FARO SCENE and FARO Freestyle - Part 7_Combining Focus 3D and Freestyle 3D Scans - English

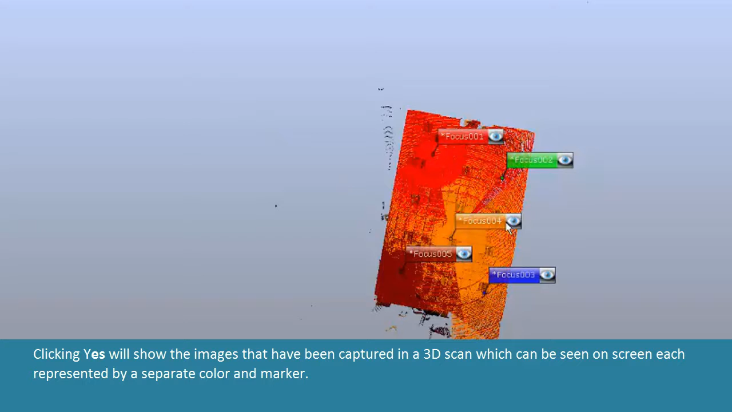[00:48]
Clicking Yes will show the images that have been captured in a 3D scan which can be seen on screen, each represented by a separate color and marker.
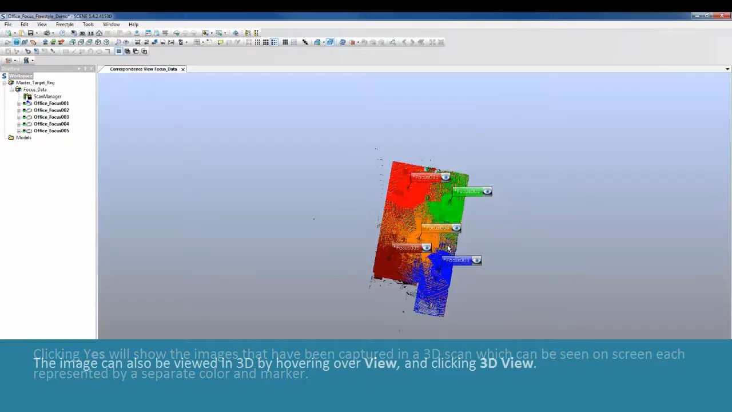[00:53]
The image can also be viewed in 3D by hovering over View and clicking 3D View.
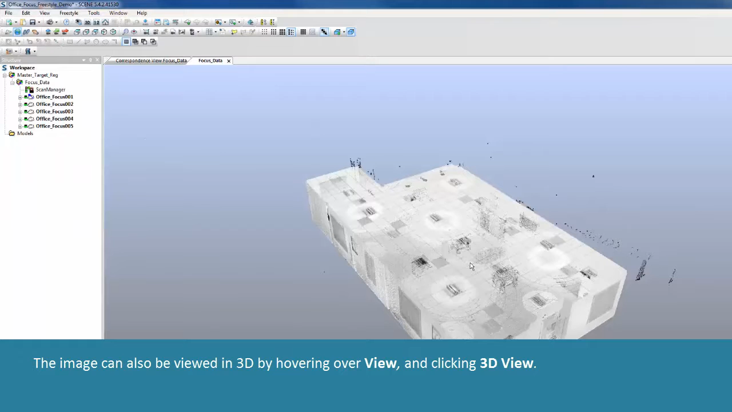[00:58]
To add scans from the Ferro Freestyle 3D, click File and Import.
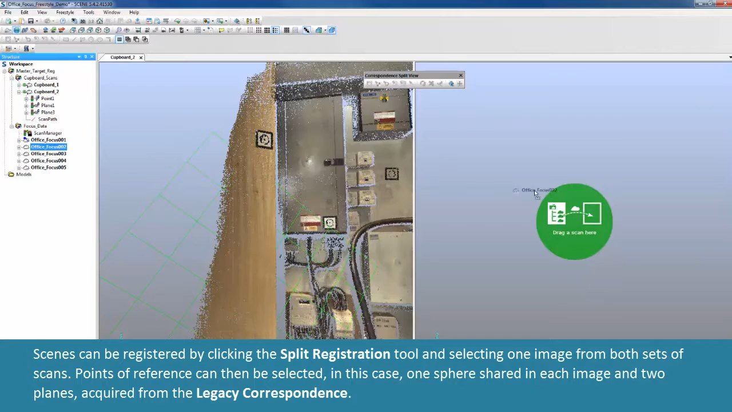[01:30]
Points of reference can then be selected. In this case, one sphere shared in each image in two planes, acquired from the Legacy correspondence.
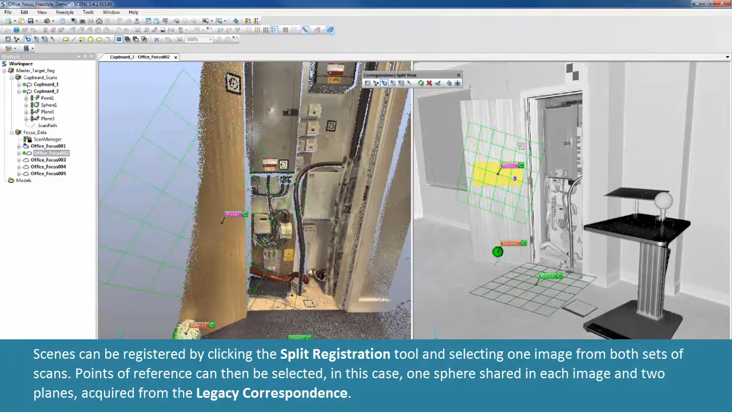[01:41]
To finalize the registration process, right-click the master file, hover over Operations,
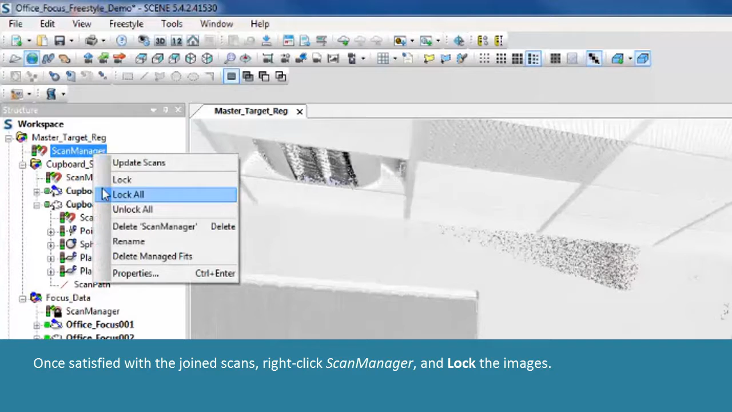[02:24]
Once satisfied with the joined scans, right-click Scan Manager, and lock the images. Music Music